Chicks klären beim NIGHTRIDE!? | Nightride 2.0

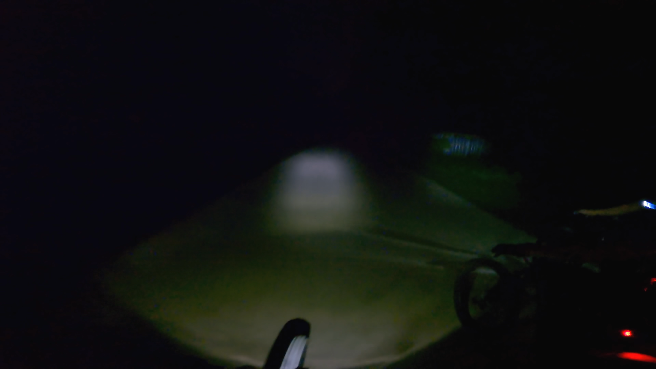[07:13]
oh oh was macht der denn ey ne das ist voll die tut mir voll leid
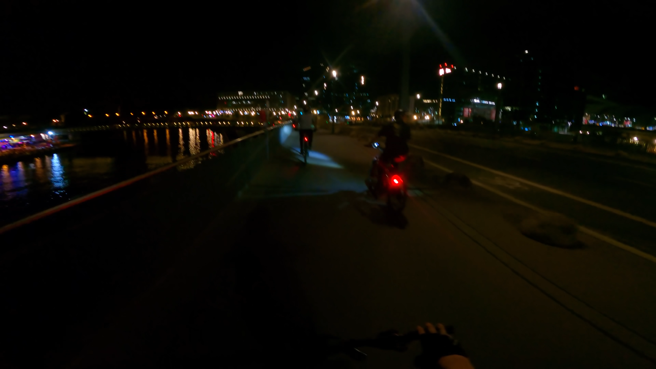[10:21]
So Leute, hier sind wir wieder am Punkt angekommen. Wo man die Skyline von Berlin sieht. Die ganzen Lichter. Und es ist einfach nur chillig. Hier kommt der Wheelie. Wann die Hopp?